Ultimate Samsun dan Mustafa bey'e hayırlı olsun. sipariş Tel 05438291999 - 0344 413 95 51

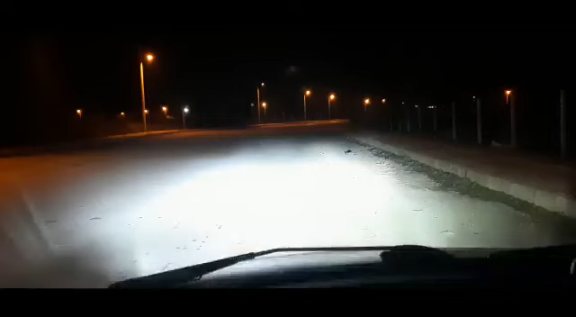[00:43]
tekrardan merhabalar videomuzda kaldığımız yerden devam ediyoruz gece çekimleri için çıktım sokağa uzun oto aksesuardan almış olduğumuz H7 Ultimate'ler 4 Plus olanların testini yapıyoruz yol testi bir gece sürüşü yapalım bakalım ben ışığın şiddetini açısını vesairesini sevdim gayet güzel
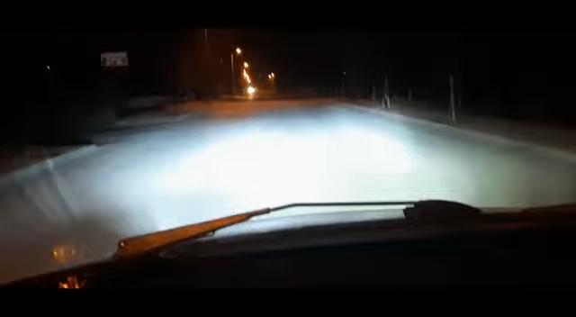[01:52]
benim farlar aslında orijinal de değil orijinal olmuş olsa belki ayarları daha güzel olabilir ama hiç rahatsız edici değil kesinlikle buradan Mustafa abime tekrardan çok teşekkür ediyorum ilgi alakasından dolayı ürünlerinin kalitesinden dolayı da almak isteyen arkadaşlara kesinlikle ve şiddetle de tavsiye ediyorum yani resmen geceyi gündüze çeviriyor